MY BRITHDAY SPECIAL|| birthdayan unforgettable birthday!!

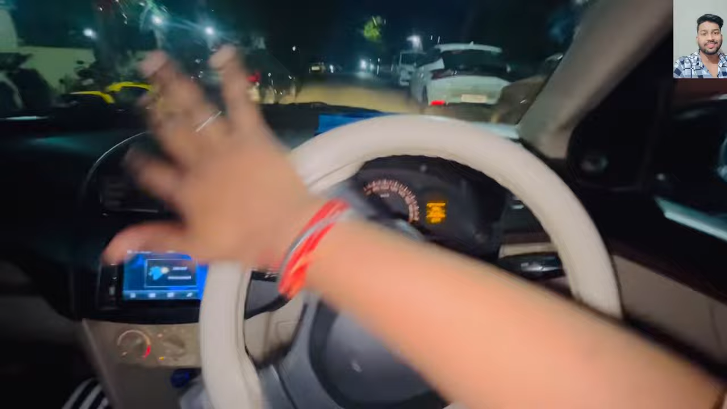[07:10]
भाई। तेरा भाई एक हाथ से भी स्टीयरिंग चला लेता वैसे, देख रहा एक हाथ से मजा आता है। ओए पापा ने किए सीट बेल्ट लगानी, सीट बेल्ट लगा लो, इसका मतलब लगा लो पहले बेल्ट।